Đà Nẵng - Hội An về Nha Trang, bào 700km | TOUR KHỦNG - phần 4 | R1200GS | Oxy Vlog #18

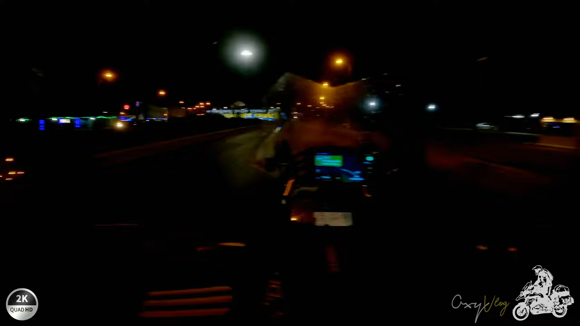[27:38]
Thành phố Tuy Hòa rồi bà con. 6:30.
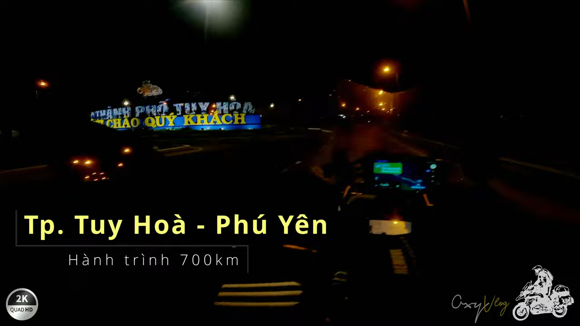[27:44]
Mình ghé vô đâu đó uống nước rồi dắt mình dọc về Nha Trang luôn. Tại vì cũng còn có khoảng 125 cây à.
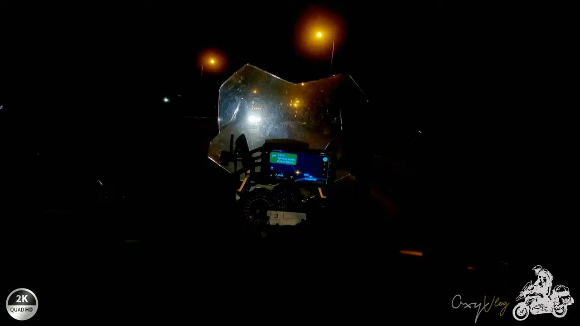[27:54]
Cái quán nước nè người ta.
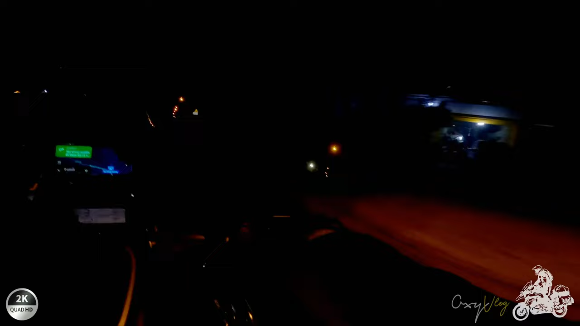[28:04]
Ghé vô cái quán nước nào đó uống nước rồi nghỉ ngơi rồi xíu rồi chạy về Nha Trang luôn
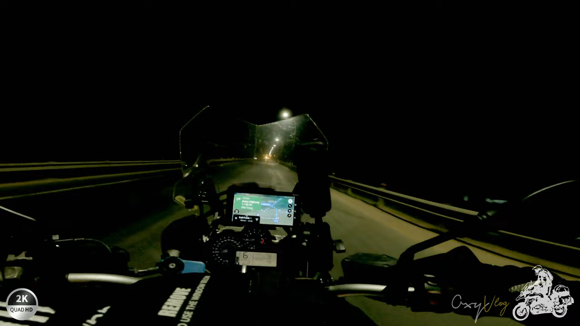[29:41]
Đi đèo cả. Mình định ngày ngủ ở Tuy Hòa xong rồi sáng mai đi về đi qua đèo cả ngắm bình minh một chút nhưng mà thấy còn sớm quá. Chứ còn kế hoạch của mình là chạy 500 cây rồi nghỉ nửa chặng đến lối vào đèo cả ha. Hầm đèo cả này có thu phí. Đi thẳng là hầm đèo cả. Quẹo qua bên kia là đèo cả.
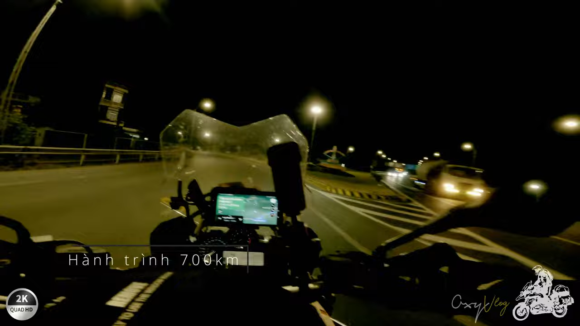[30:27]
Đường dài 12 cây số. Rồi vô đây phải mở đèn, trời ơi, sáng rồi. Không thôi là không thấy đường chạy. Đó, đều cả buổi tối.